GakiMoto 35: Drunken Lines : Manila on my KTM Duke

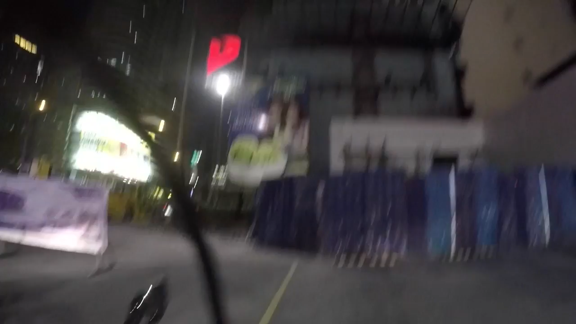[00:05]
okay where am i and what am i doing wait let me fix
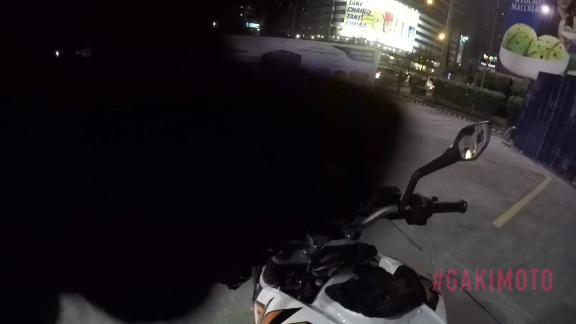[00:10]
my camera i stopped by a gas station because my ass was getting flat being in traffic i don't know how long i've been on the road but it started raining so
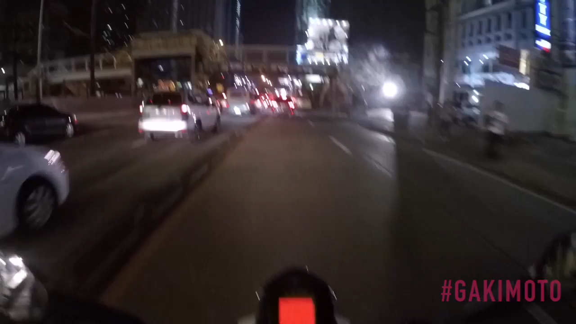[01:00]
you add water and you have mad traffic i'm on the bus lane i don't know if i'm allowed to be on the bus lane but whatever that's
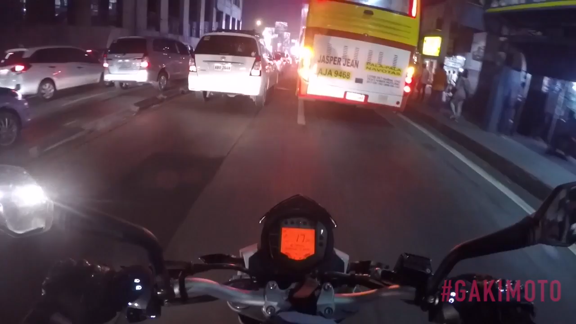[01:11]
the thing you know you might think i'm crazy to be on edsa right now well not as crazy as those in cars this is like what it's a guadalupe this kind of traffic i should be home in 30 minutes yes you wait and see time on
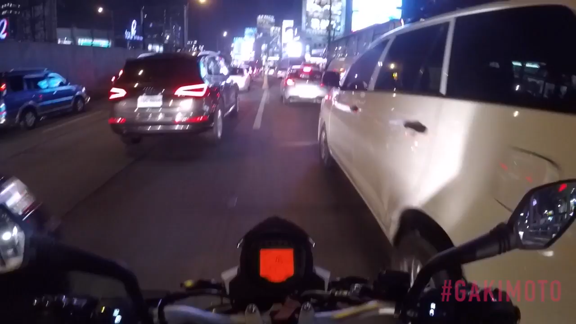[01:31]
my duke clock says 1937 let's see what time i hit the paranaque speedway want to bed 30 minutes 30
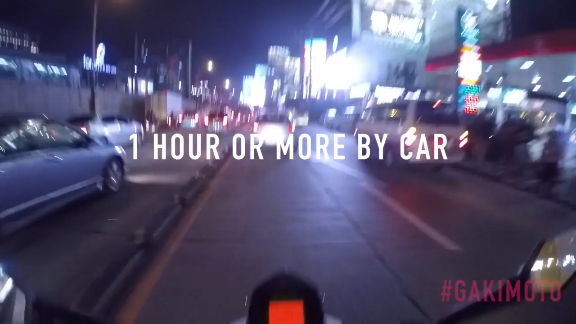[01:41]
minutes with that f***ing traffic on the left side it's not just that i'm also hungry i'm hungry i'm dirty am i cheating because i'm on the bus lane well you think i'm gonna get caught on camera being in the bus lane i really don't know well if you catch me you best catch the other guy too this
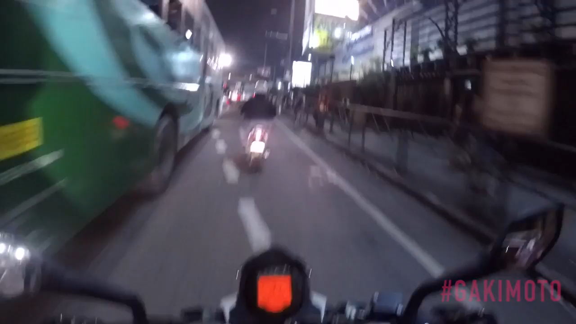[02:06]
is why you roll with the pack oh this is friday look at everybody waiting
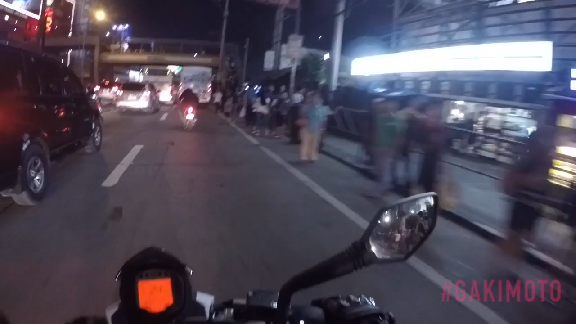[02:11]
for a ride friday in the philippines to all of those of you who are watching and working abroad do you miss this but i'm sure you miss the happy disposition of the people here i'm driving here and i'm like just trying to entertain myself and talk to myself trying to entertain you too that's scary that was scary with the bus no you know what was scary being lost in marikina
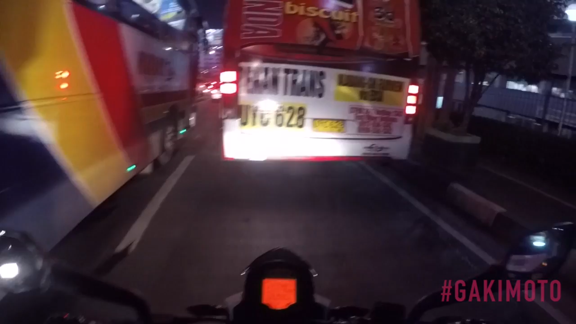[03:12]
because that bus just stopped there to like pick up a passenger not good job for mr miami it's not like miami but spelled in a pinoy way
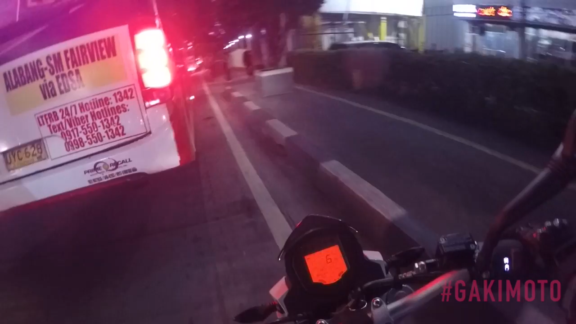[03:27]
god let's try here okay this seems like it's more doable than over there sorry
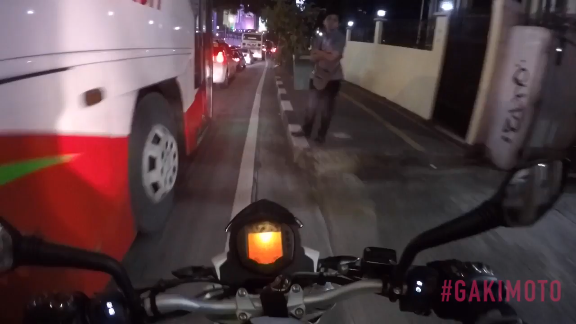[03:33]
sorry you back on the sidewalk back on the sidewalk i just have to go really slow just in case some passengers come up worst thing ever is running into a pedestrian which i have and
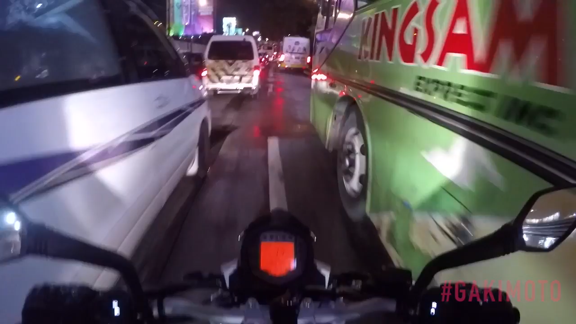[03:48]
i was in college driving and admittedly not watching where i was going i was going at slow pace and then a jeepney stopped right in front
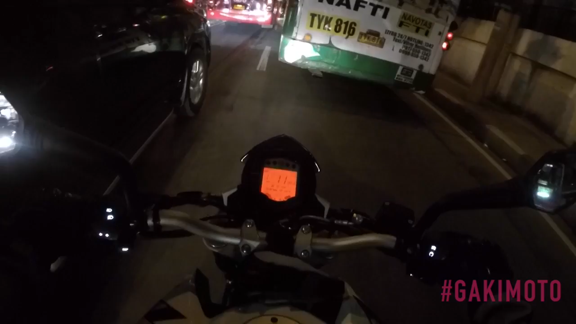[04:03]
of me and was letting a passenger down the passenger stepped down and as he
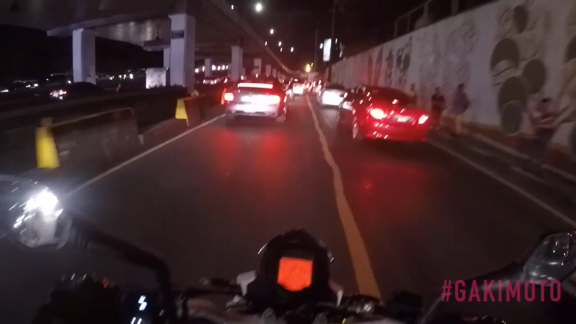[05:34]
well yeah it's a bentley i was just gonna say like the lights look different wow an audi didn't know the country had so much money
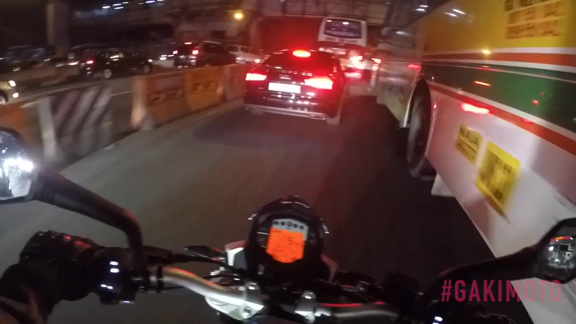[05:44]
ld ultra
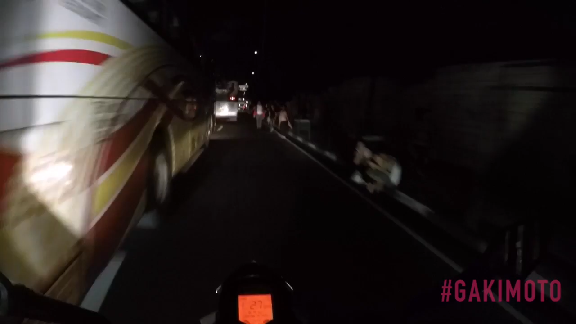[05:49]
as you can see like it's already super crazy pedestrians have already gone like zombie apocalypse survival mode and are already past the barrier the barrier
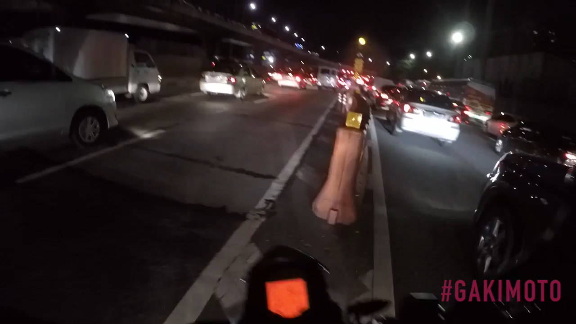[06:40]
i usually wouldn't pick to go down the tunnel because it gets really stuffy here wow it's well lit
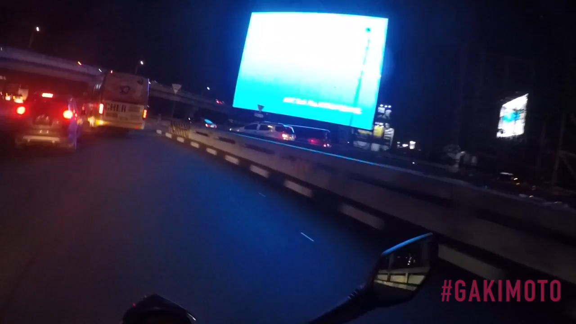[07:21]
there's ufc llamas versus pen alright this is my kind of pace i'm so hungry when i get home i'm gonna have a bowl of sinigong see how easy this ktm